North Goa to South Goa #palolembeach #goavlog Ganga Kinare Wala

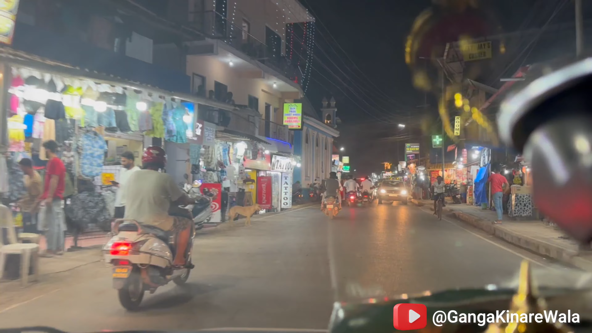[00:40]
बागा बीच का पीछे वाला रास्ता, और भयंकर ट्रैफिक होता है। बट अभी तो हम लोग ऑफ सीजन में आए तो कोई ट्रैफिक नहीं, ये कुछ ट्रैफिक है ही नहीं। अभी हम लोग होटल जाएंगे, थोड़ा सा फ्रेशन अप होंगे।
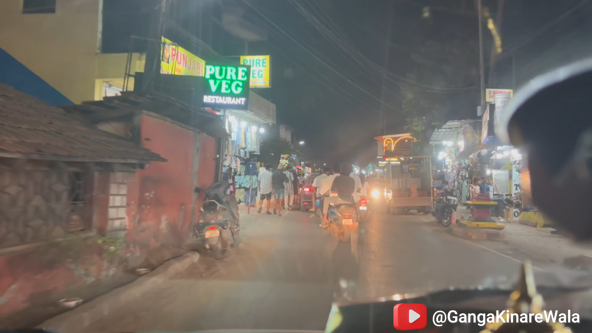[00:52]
जैसा कि आप देख रहे होंगे दोपहर को हम लोग आए थे, सुबह हम लोग आए थे,
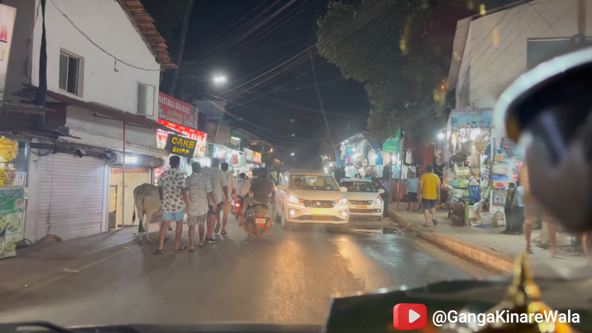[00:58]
आपको इतना भीड़ तो नहीं दिखा होगा, लेकिन अभी सब निकल चुके हैं। गोवा का यही खासियत है, लोग सनसेट के टाइम से निकलना स्टार्ट करते